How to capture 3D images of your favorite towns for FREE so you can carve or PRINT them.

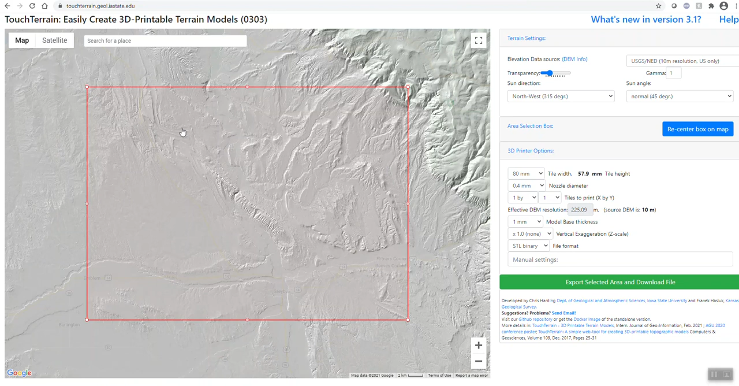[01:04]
it seems to always open in the same place so what we're gonna do is we can either zoom out take a look at the earth or we can type a place in so I'm
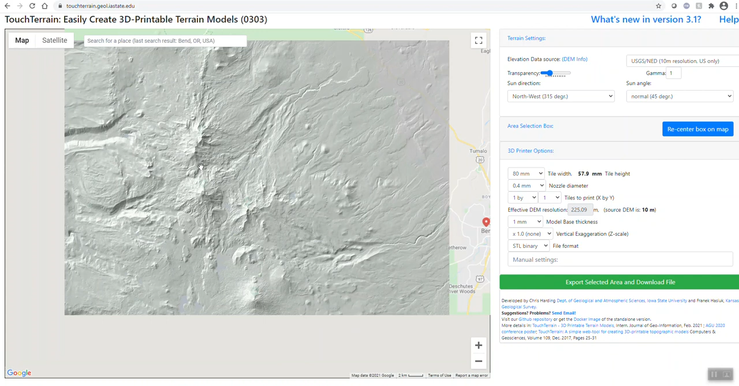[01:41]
you got north and south and then you got broken top here right and you got Mount bachelor over here so we're just going to take a look at this area right here all right so we got the three sisters mountains you got broken top right there first thing you want to do is over here where it says transparency turn it all the way down okay give it a more black and white and on
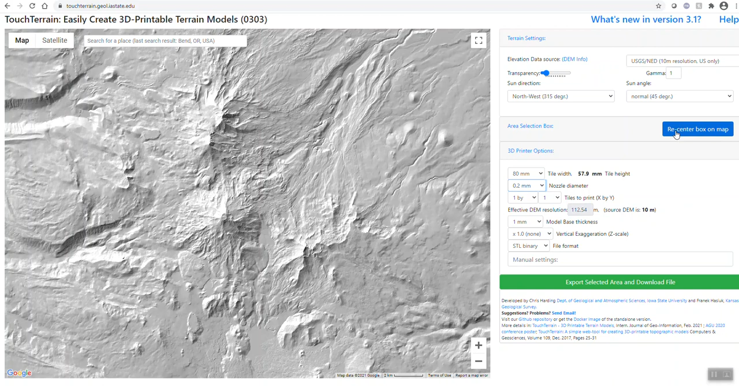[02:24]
the nozzle diameter change that to point two all right should make it a little bit sharper and then you're gonna click this box here it says recenter box on map and then it gives us a reference point so we can resize this however we feel is necessary just trying to get the bottom of the mountain all right once you have the area that you are happy with if you click on where it says export